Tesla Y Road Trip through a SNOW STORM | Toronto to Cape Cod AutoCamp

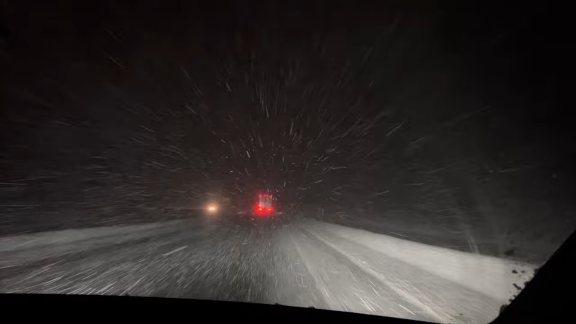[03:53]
The whiteout conditions were bad, the roads were super slippery, but the Y handled it pretty well.